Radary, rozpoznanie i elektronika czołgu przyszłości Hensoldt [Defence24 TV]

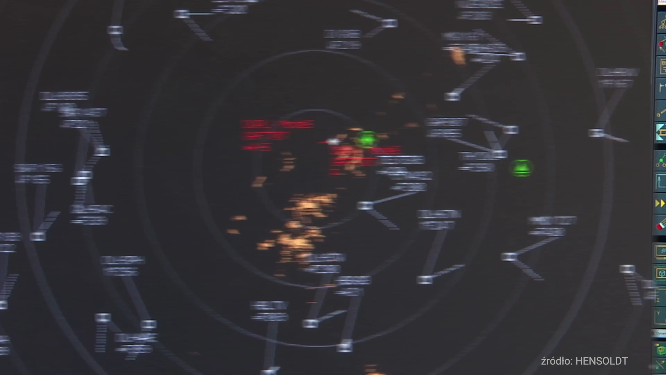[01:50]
Here we can say that ASR-NG has has a range of 120 nautical mines.
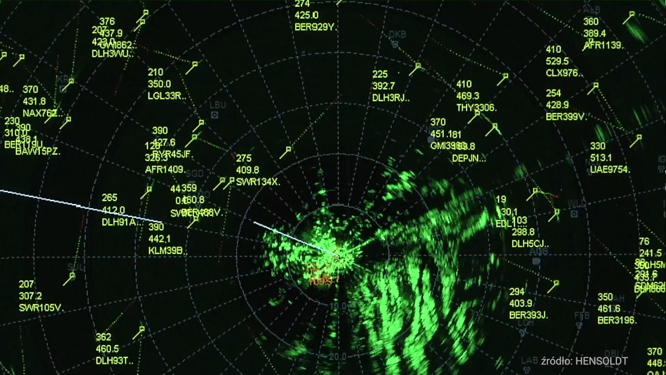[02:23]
Also ASR is very specific having three dimensions covered by the primary radar only
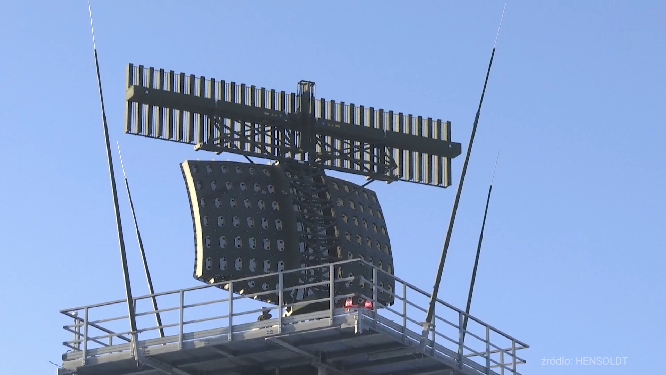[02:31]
so basically the approximate attitude can be defined by the operator which is very much important for non-cooperative targets. In addition obviously there is a secondary radar IFF so-called interrogator friend or foe
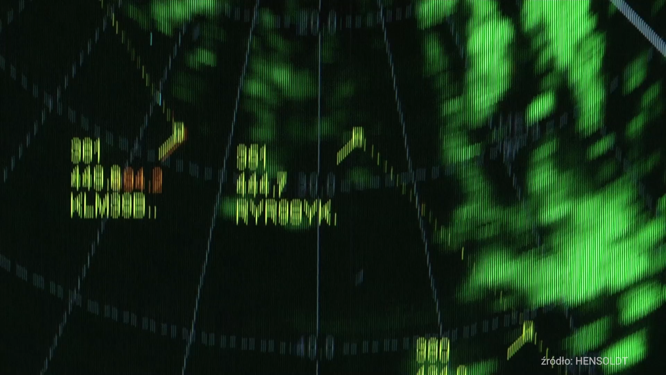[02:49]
covering the latest mode 5 encryption mode by by requested by by NATO and with